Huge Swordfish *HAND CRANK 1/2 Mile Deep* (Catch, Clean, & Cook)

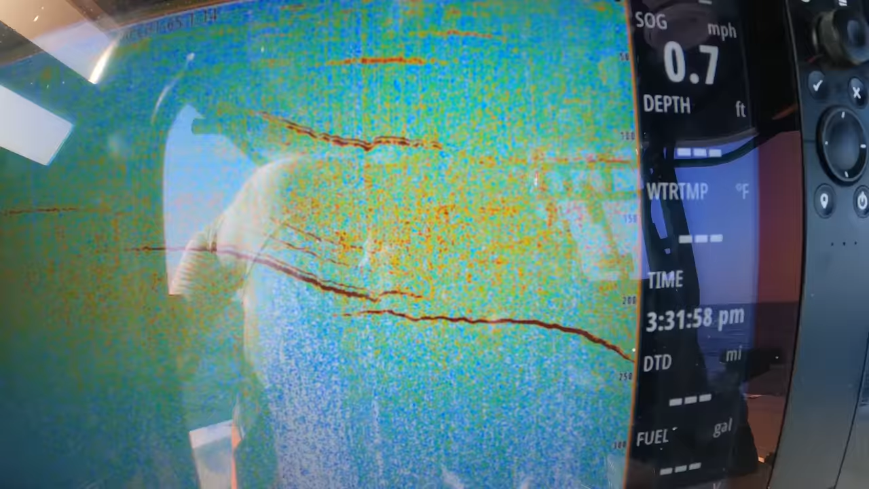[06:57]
that's about three or four minutes of uh click time it doesn't scroll very fast i can't help but she's digging